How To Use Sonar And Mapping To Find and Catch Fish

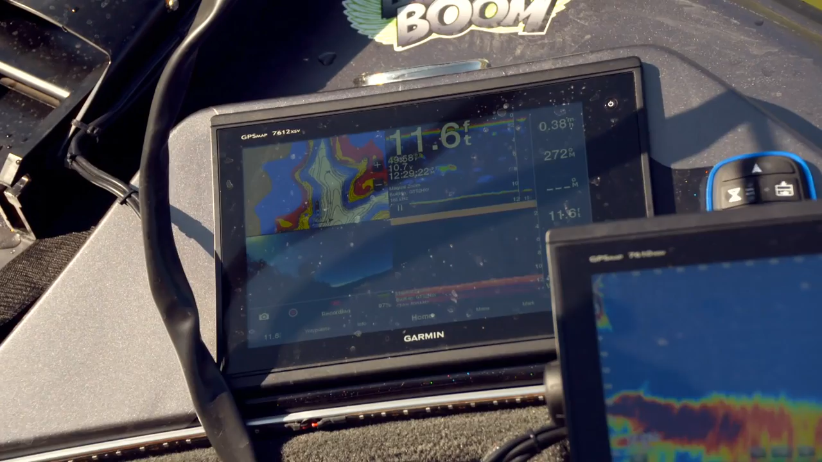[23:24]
On screen: depth 11.6 ft
I've got my map right here in this corner, and obviously the high definition of all the mapping is incredible. And then we've got our regular 2D sonar, and then I've got my down view sonar.
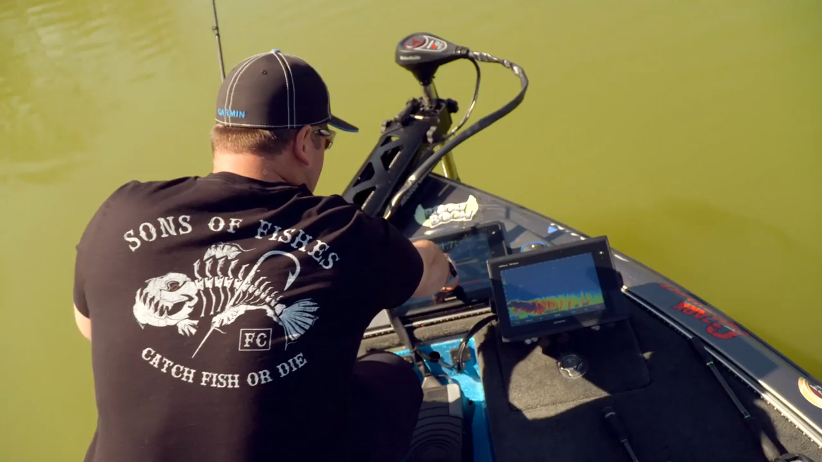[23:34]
This one right here is gonna pick up your brush.
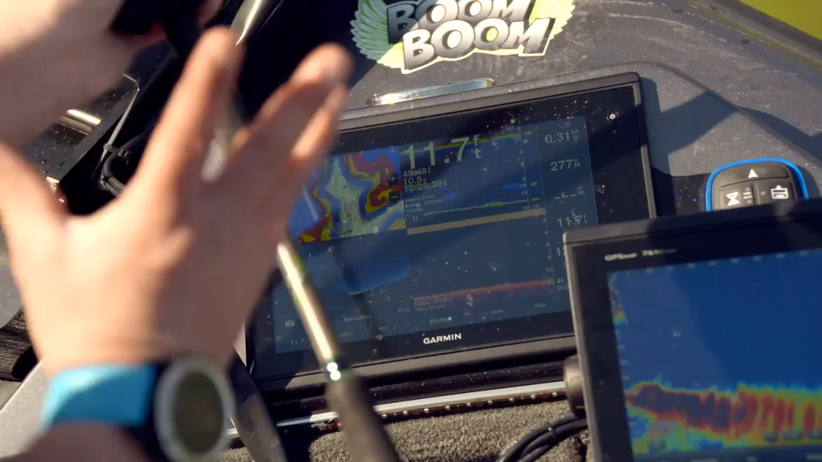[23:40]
On screen: depth 11.7 ft
It's gonna pick up the limbs of the branches of the brush piles, your trees.
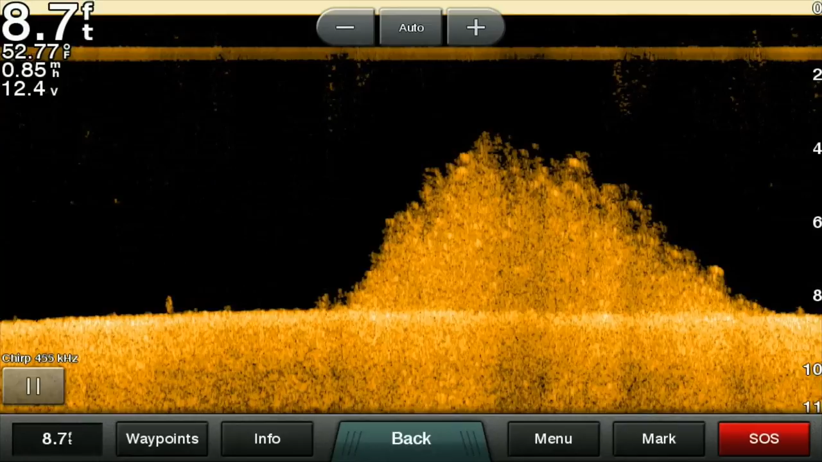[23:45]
On screen: depth 8.7 ft, water 52.77°F
It's gonna show super clear images on the bottom, almost like an underwater video camera. This is gonna show more of your sonar. It's gonna show, you know, both these are running off history, but they're showing two separate things. This I'm gonna pick up my fishing line a little bit better with. This one I'm gonna pick up the structure with. So the clarity using the chirp,
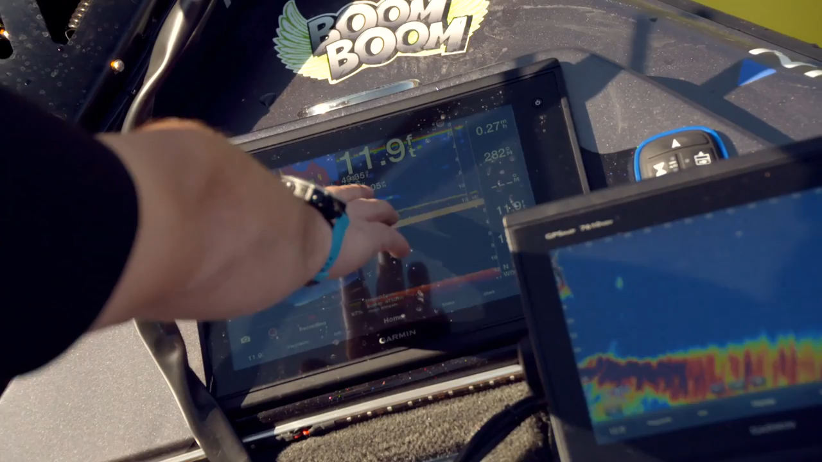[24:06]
I can actually see balls of bait with this and then see the fish underneath it with perfect clear separation. And then I go to this to see what's in front of me with the panoptics. There's one right now.
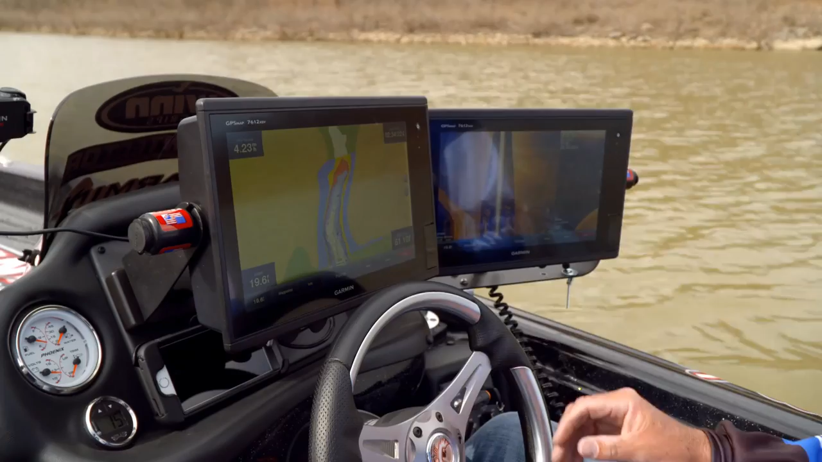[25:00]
You know, another cool feature that the Garmins have, they actually have some photographs of different landmarks downloaded.
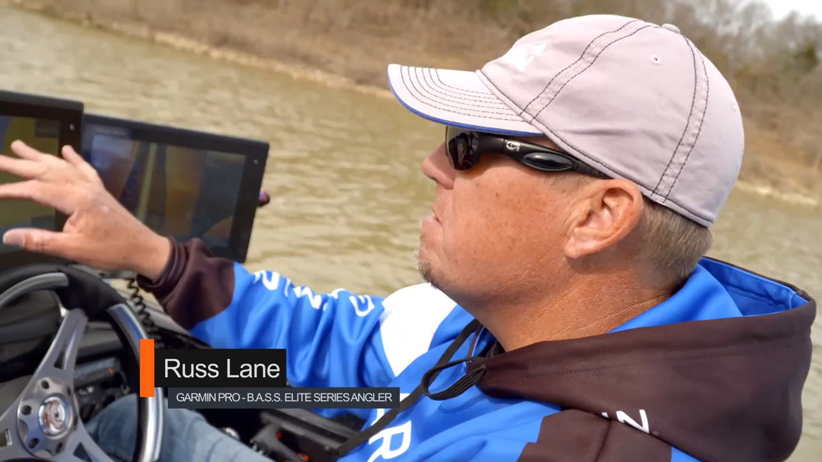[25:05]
Like, see, I got a icon right here of a camera, and you know, it says there's a ramp there.
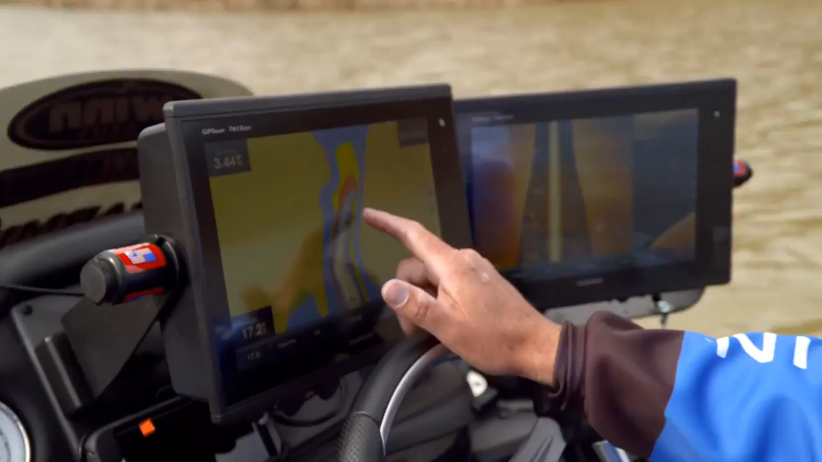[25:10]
So if I'm interested in seeing if that's a good looking ramp or not,
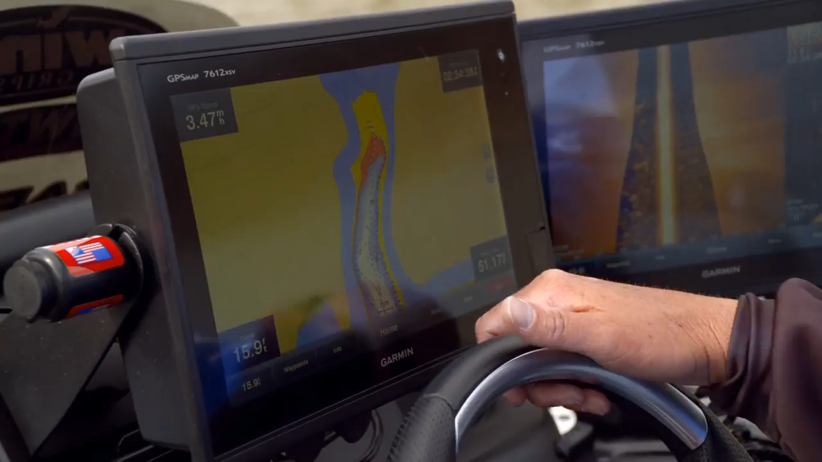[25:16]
if I'm interested in putting it in there, I just click on it, go to photo, and it shows me a picture of it.
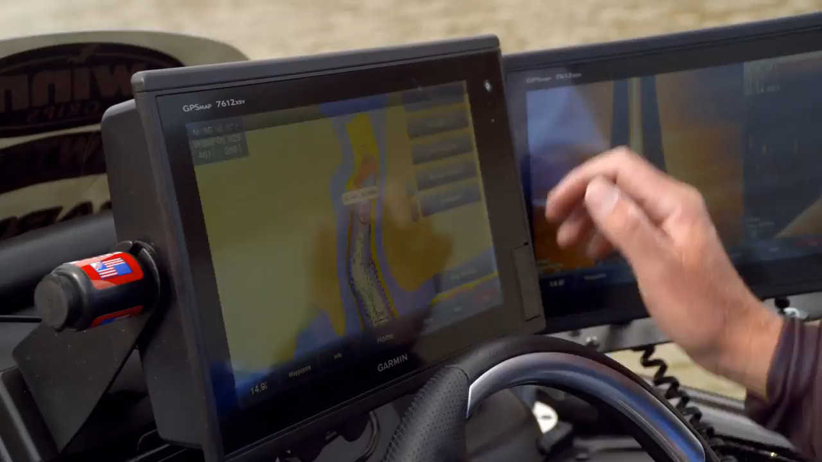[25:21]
You know, it's a pretty awesome deal.
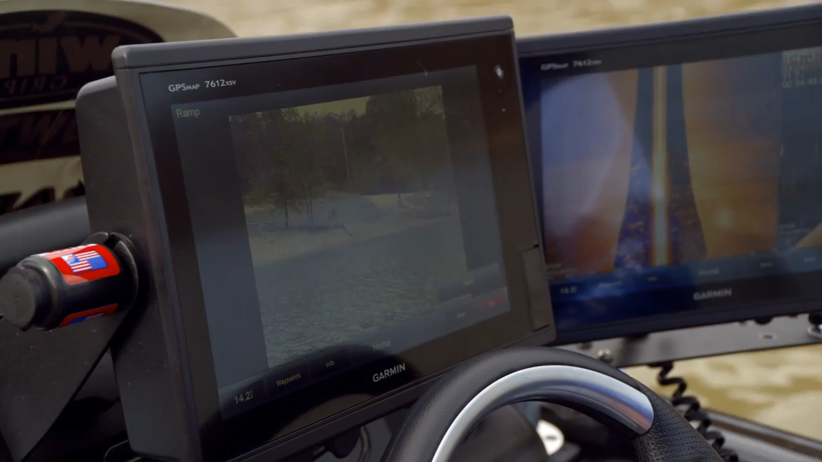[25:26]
You know, it's just more and more information, and it's really easy to get to and really easy to access.